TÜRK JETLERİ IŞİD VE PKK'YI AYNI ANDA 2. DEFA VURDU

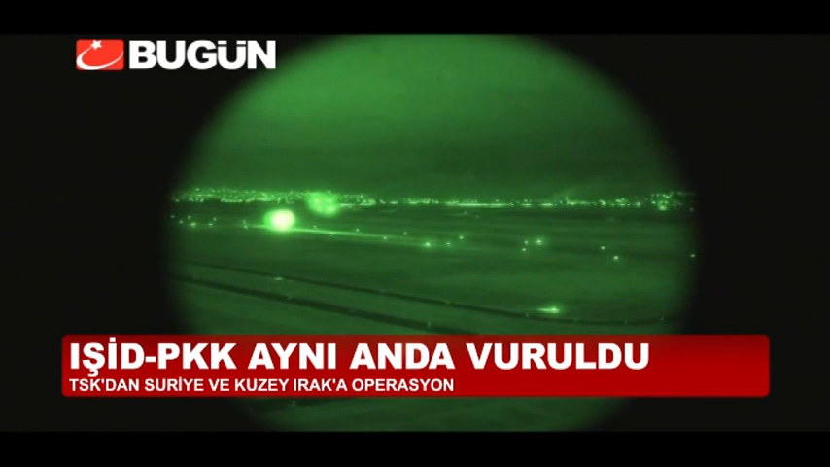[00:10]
Diyarbakır'dan kalkan Türk savaş uçakları bu kez sadece IŞİD'i vurmadı, Kuzey Irak'ta PKK kamplarına da operasyon yaptı.
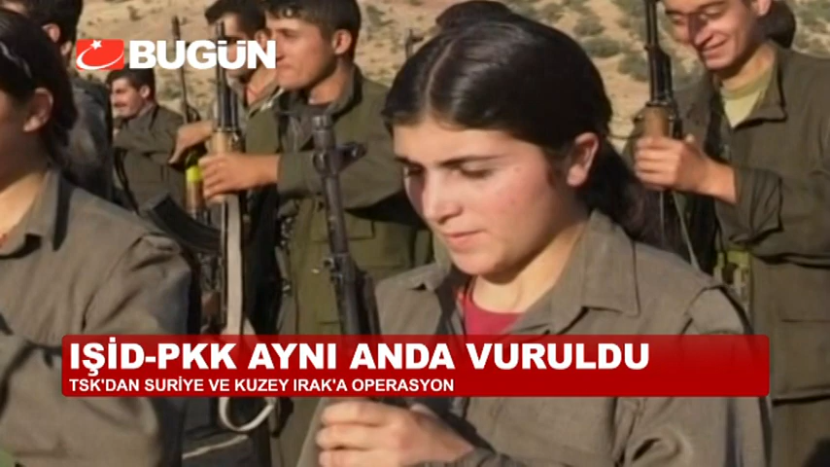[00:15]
Operasyonu Pars File olarak bilinen gece
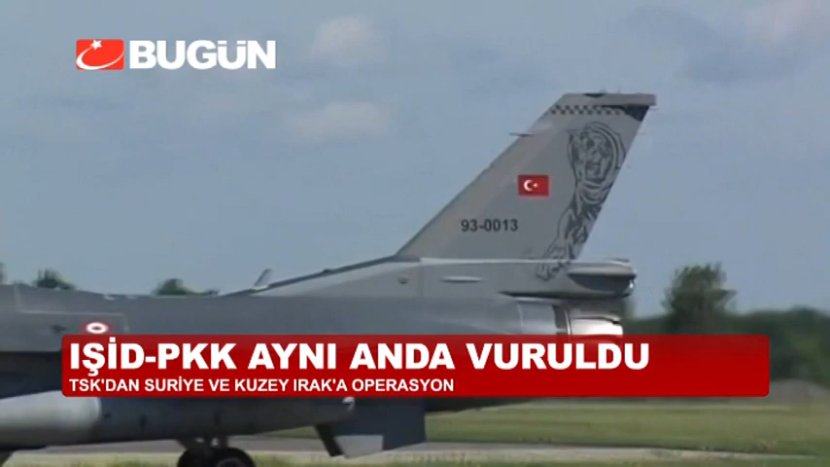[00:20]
görüş ve vuruş kabiliyetine sahip savaş uçakları gerçekleştirdi. Önceki gün terör örgütü IŞİD'e yönelik hedeflerin %100
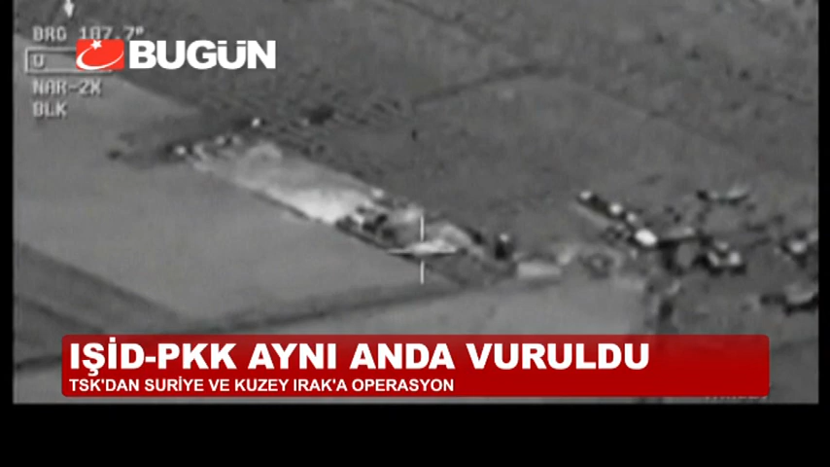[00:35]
başarıyla yok edildiği belirtilen hava operasyonunda 181. Filo Komutanlığı'na bağlı uçaklar görev aldı. Genelkurmay, hava operasyonuna ait görüntüleri kamuoyuyla paylaştı.
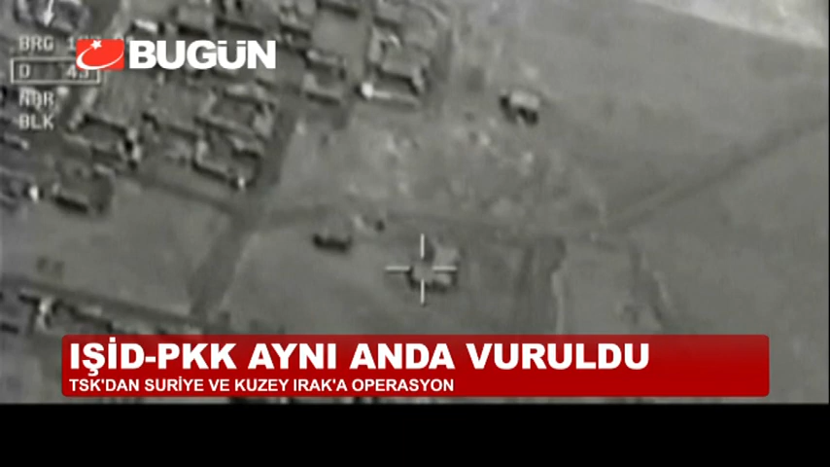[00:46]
F-16 uçakları Diyarbakır'dan gece 22.30'dan itibaren peş peşe bazı hedeflere havalandı. Diyarbakır 8.